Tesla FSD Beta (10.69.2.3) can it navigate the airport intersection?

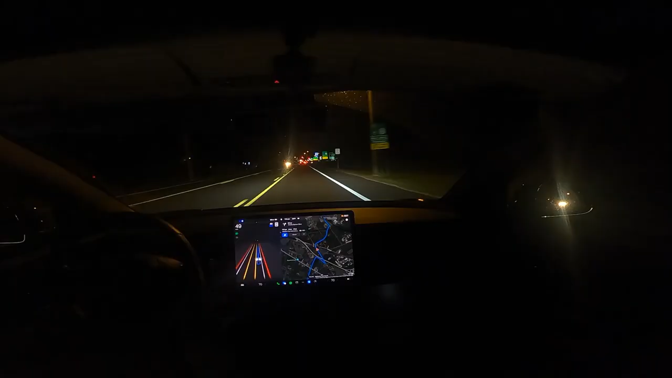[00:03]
no iteration of autopilot has ever been able in my experience to go through this intersection and get to the airport I'm going to try to let it go as far as I can we're going to go from there it's going to get in that lane which makes no sense whatsoever and then cut across a bunch of lanes and it no I took over it was definitely going the wrong way and